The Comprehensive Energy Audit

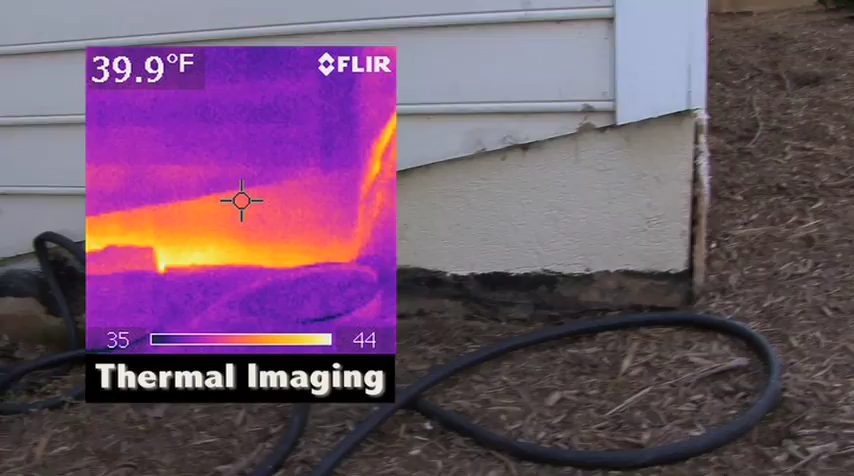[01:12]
On screen: spot 39.9°F
But clearly, if there is insulation, it's not performing well.
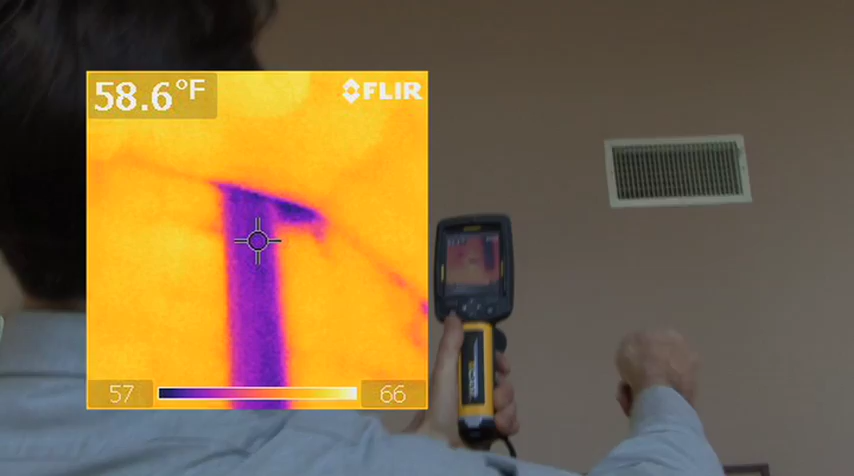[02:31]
On screen: spot 58.6°F
And what that's telling us is that between those two studs, it's a stud bay, basically without insulation.